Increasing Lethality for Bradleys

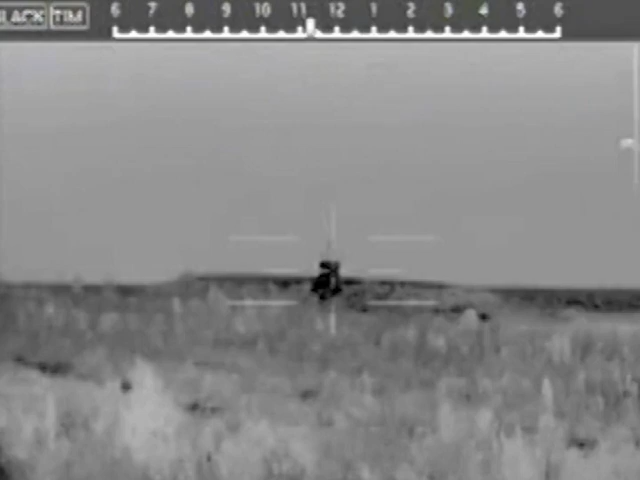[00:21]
The primary game changer here is the is the accuracy of the fire control system and it allows you to kill targets with shorter bursts with more stowed kills it additionally provides an air burst capability that allows us to engage targets and defilate targets in the
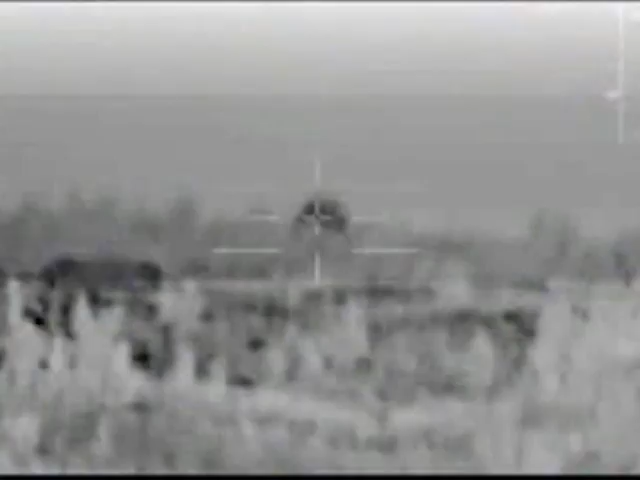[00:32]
open and have more target effect and less suppressive effect so you actually get kills against those targets that currently we would be doing suppression against.